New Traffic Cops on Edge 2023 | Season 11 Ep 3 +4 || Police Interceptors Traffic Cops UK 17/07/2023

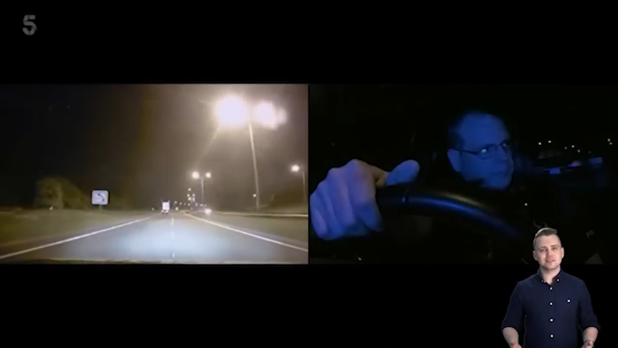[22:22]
The driver possibly going to be coming off back that way, but you never know, he might come off here.
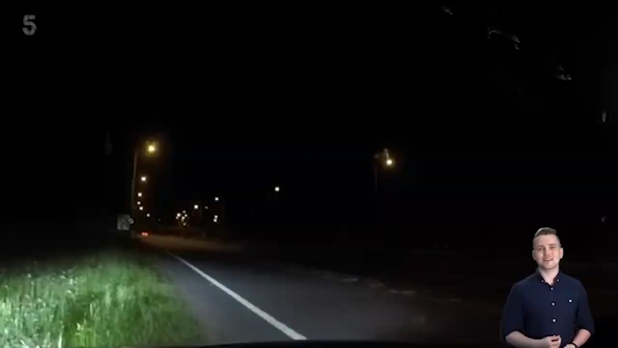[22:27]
He might carry on if he's that pissed. There he is.
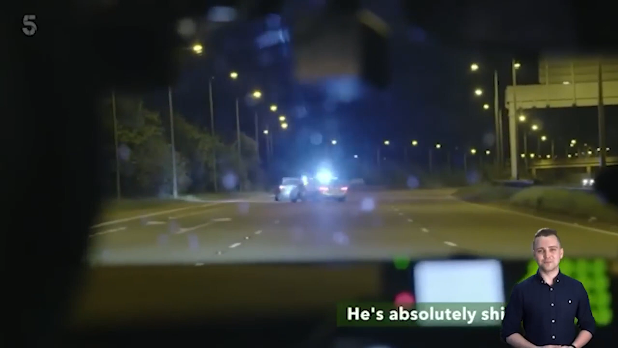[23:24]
Yeah, vehicle's heading towards the services now. Looks like he's took the bait.
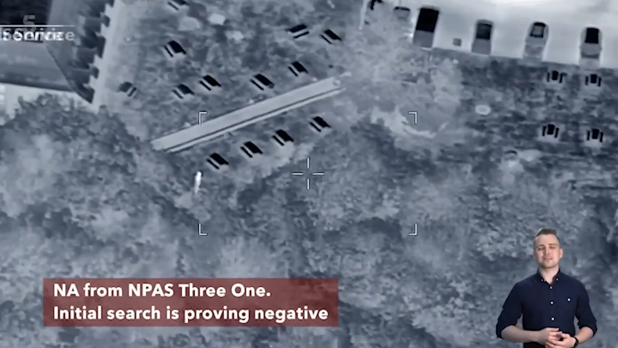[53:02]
Yeah, from 10,031, initial search is proving negative.
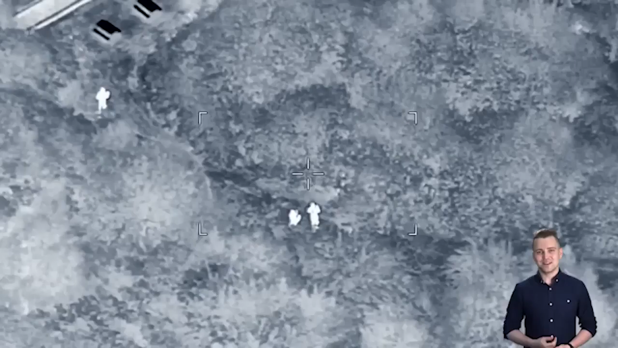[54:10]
about 10 feet inside that break.
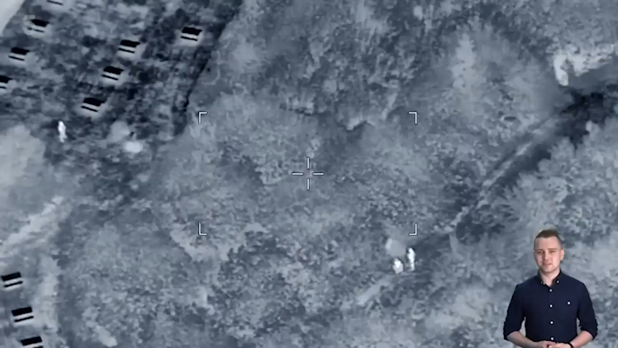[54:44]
About how far in front is this person from the dog now?
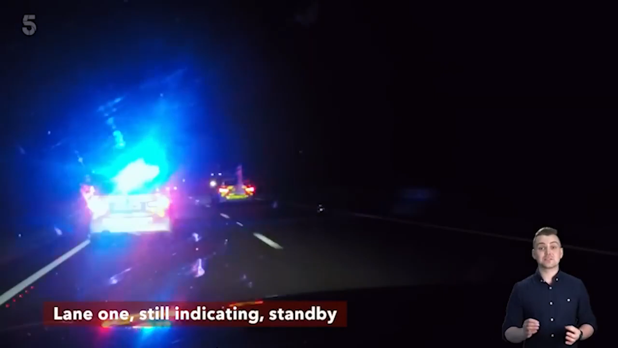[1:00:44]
Lane 1 is indicated to the near side.